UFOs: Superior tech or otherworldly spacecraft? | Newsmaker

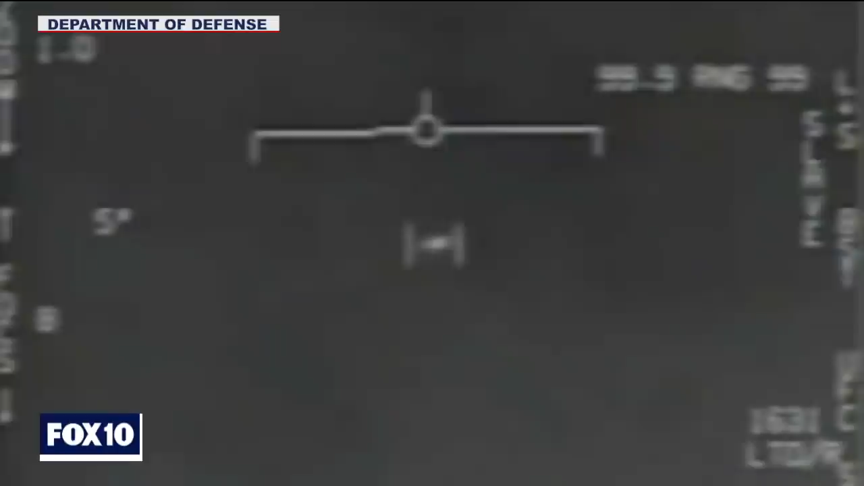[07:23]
You're also showing the gimbal UFO from the East Coast in 2015. The Tic Tac was in 2004. And then you're showing one called the Go Fast. All three of these have been confirmed by the Pentagon as being unidentified aerial phenomenon, UAPs or UFOs. The flight characteristics of these craft are so astonishing.